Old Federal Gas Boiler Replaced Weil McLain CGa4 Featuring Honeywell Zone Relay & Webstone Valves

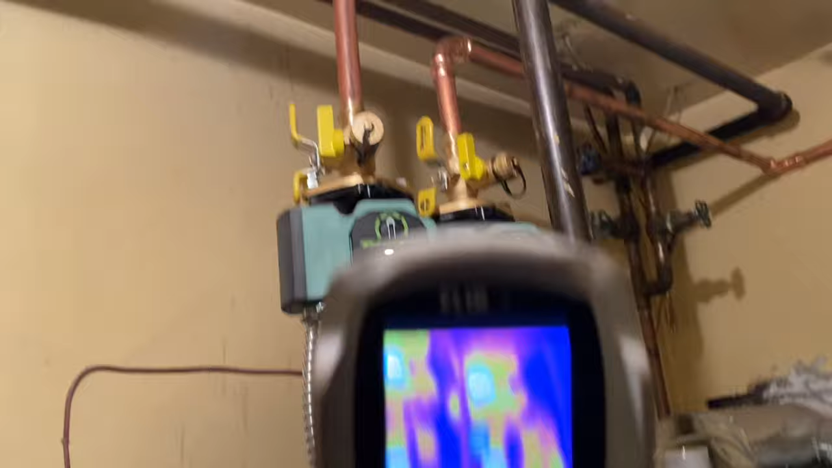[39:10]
sources of heat output are working properly fleer i7 it's
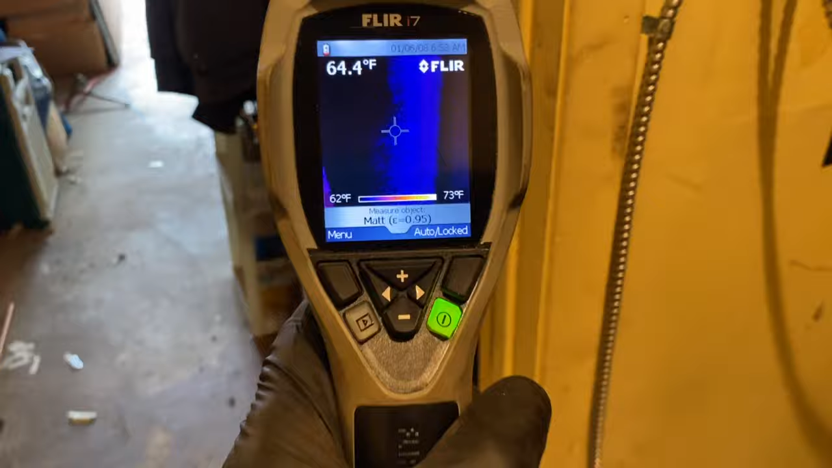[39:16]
On screen: spot 64.4°F, scale top 73°F, scale bottom 62°F
not only great for finding navy and heat exchanger leaks but it's also great at confirming
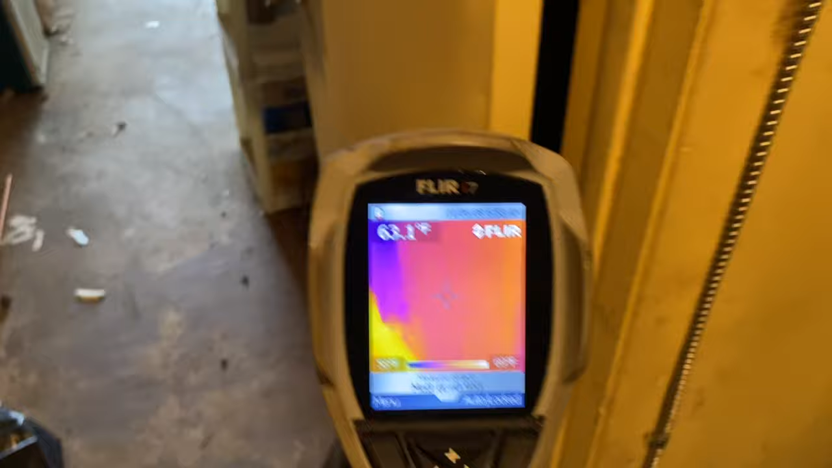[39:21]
and validating that the
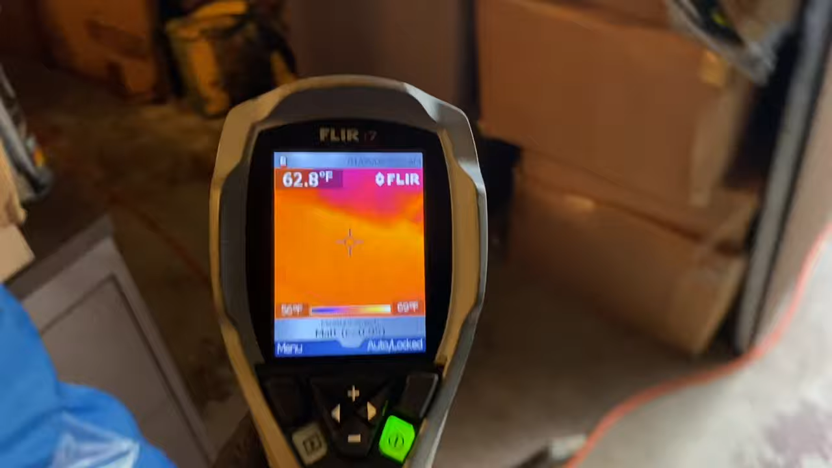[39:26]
On screen: spot 62.8°F
heat is working properly so let's start walking through the house all right
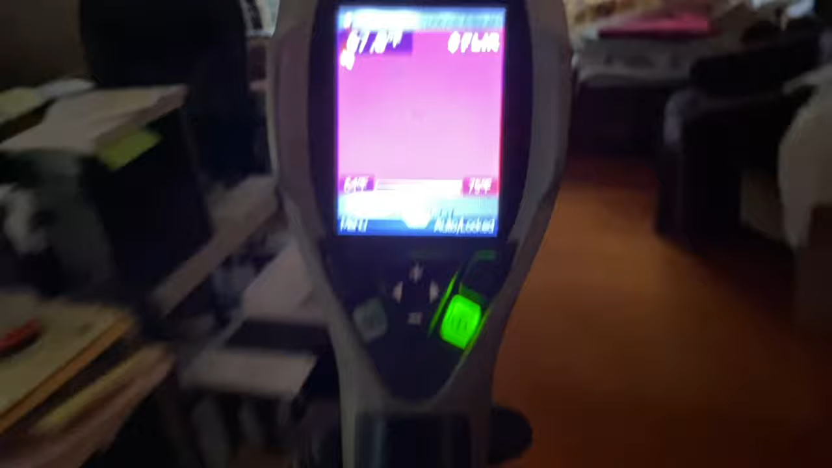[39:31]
do they have anything here let's say yes we have
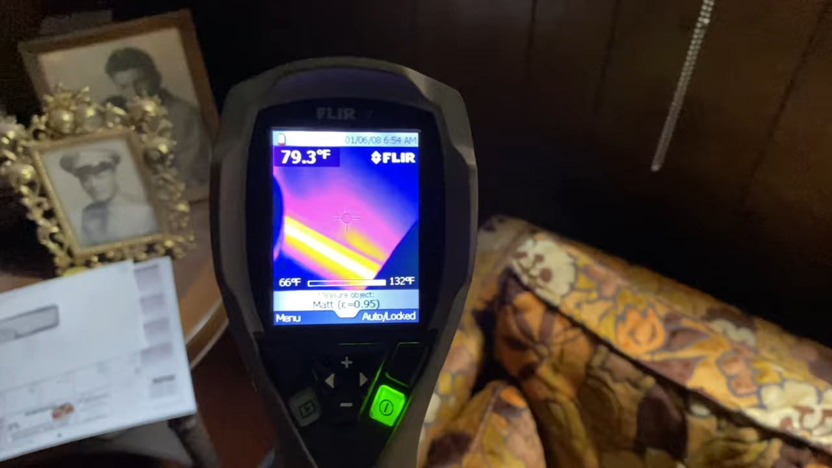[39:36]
On screen: spot 79.3°F, scale top 132°F, scale bottom 66°F
baseboard heat down there and it's all nice and toasty
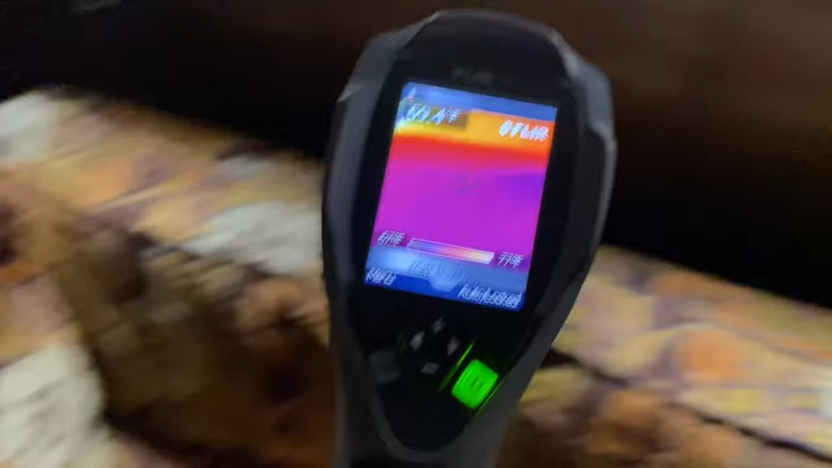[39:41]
even behind there okay let's check this
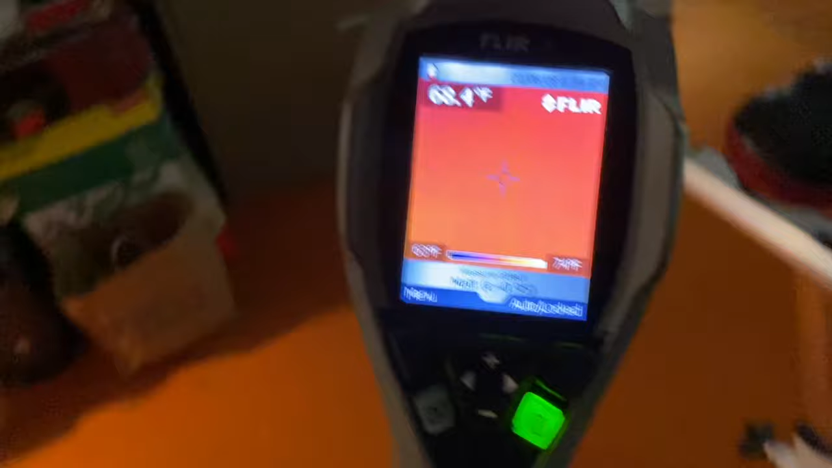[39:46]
other room right here it is heating up very nice as you can see
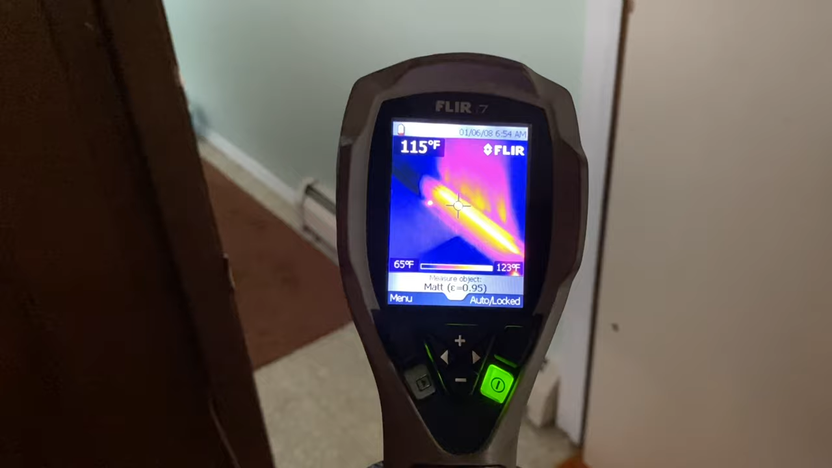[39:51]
On screen: spot 115°F, scale top 123°F, scale bottom 65°F
see the heat going up the wall another
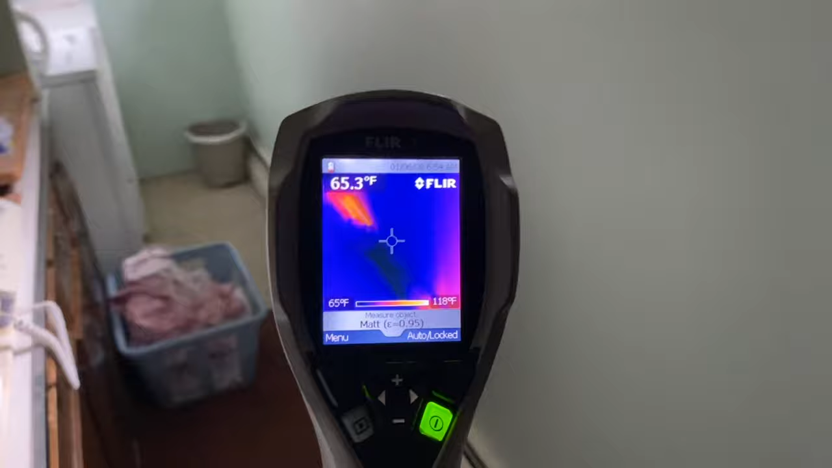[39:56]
On screen: spot 65.3°F, scale bottom 65°F
piece of baseboard right there very nice looks like slant fan number 30.
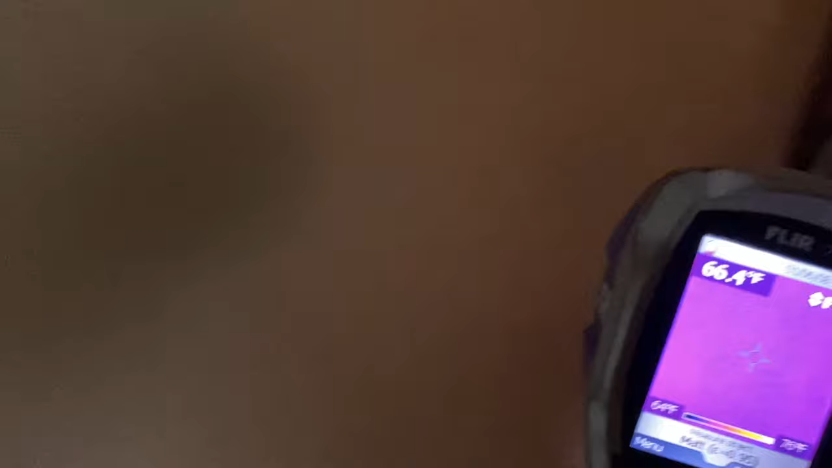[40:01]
On screen: spot 66.4°F
uh let's see i think there's a bathroom right here yes there is
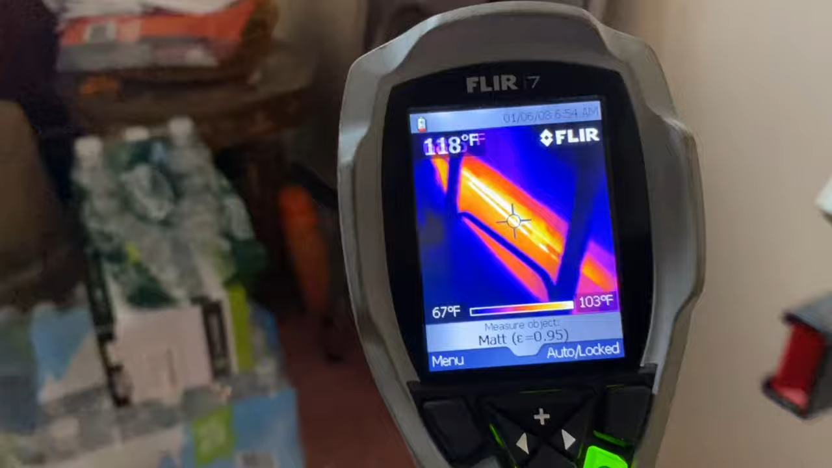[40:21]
On screen: spot 118°F, scale top 103°F, scale bottom 67°F
blazing hot good good yes ma'am
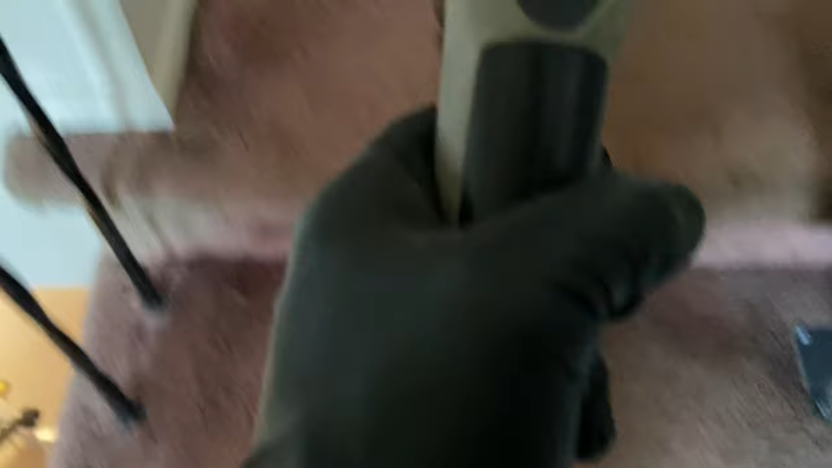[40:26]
of course i was to make sure everything's working heating up properly
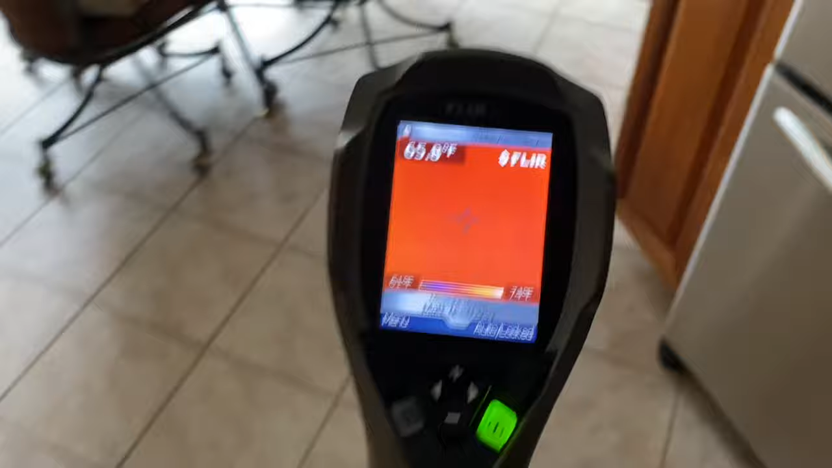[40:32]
and then we're done very nice another piece the heat is up yes
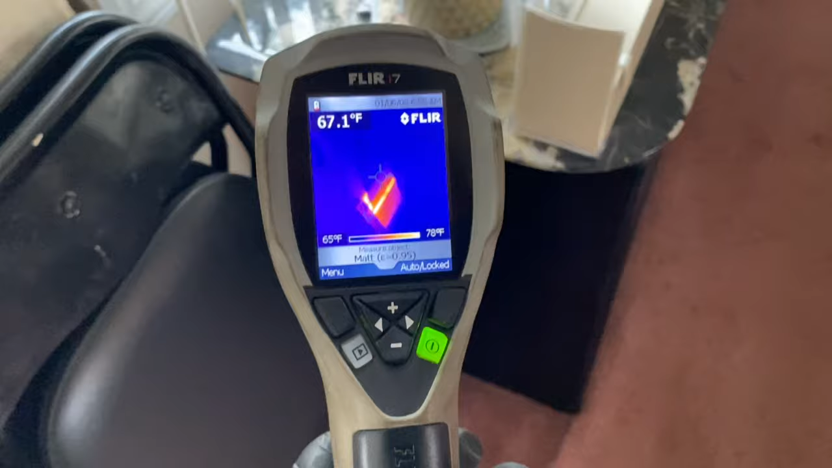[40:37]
On screen: spot 67.1°F, scale top 78°F, scale bottom 65°F
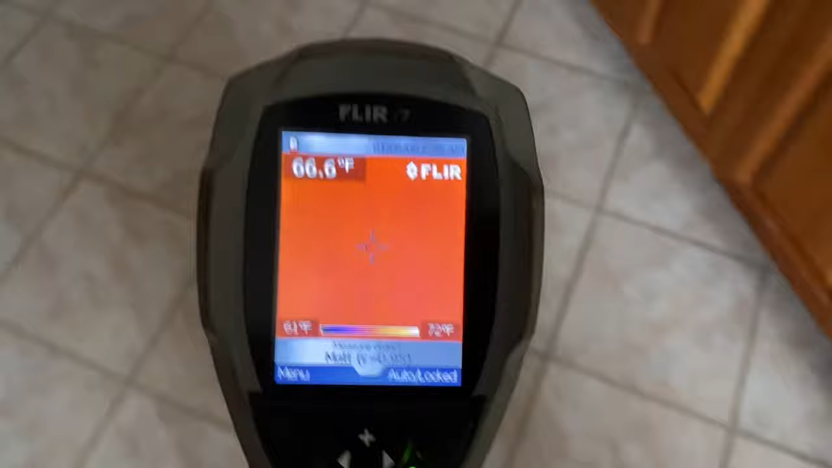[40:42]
On screen: spot 66.6°F
bathroom
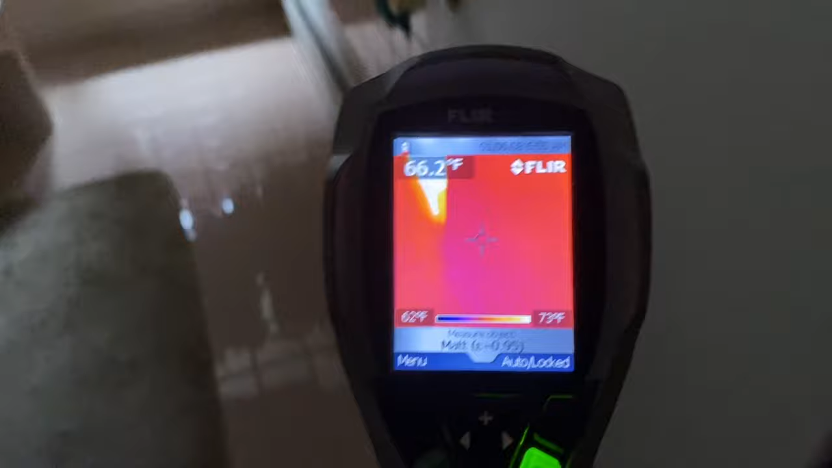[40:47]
On screen: scale top 73°F, scale bottom 62°F
very nice and a peak of 153 so it's heating